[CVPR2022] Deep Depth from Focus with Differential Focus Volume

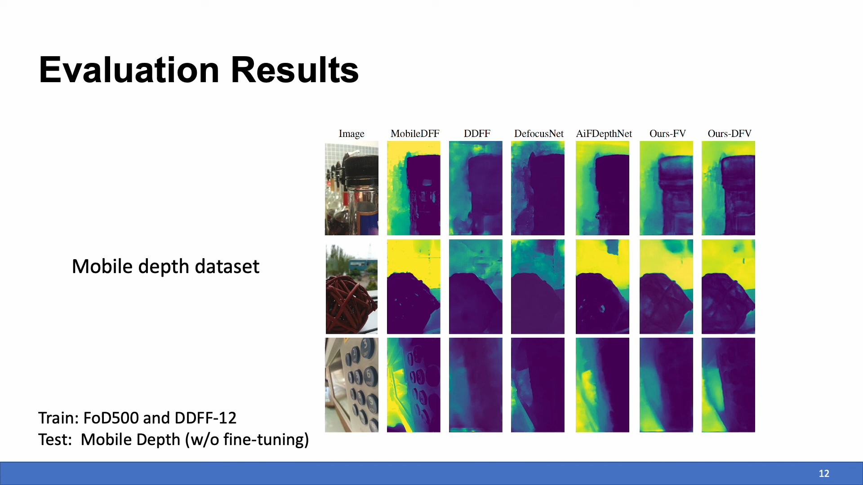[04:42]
As the results show, again, our method is able to better preserve the fine details and consistently deliver high-quality estimation.